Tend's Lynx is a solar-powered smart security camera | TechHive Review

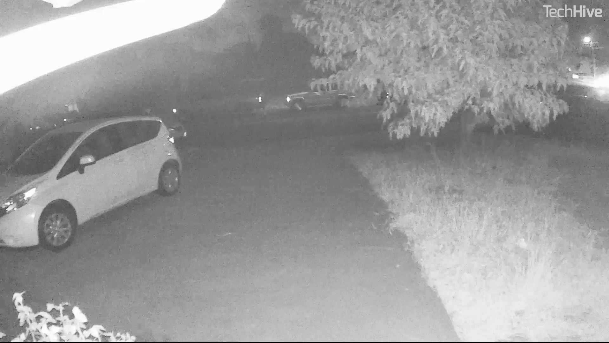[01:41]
On this camera, there's also facial recognition. That's a feature I've experienced on several cameras in the past and I've never found it to be totally reliable.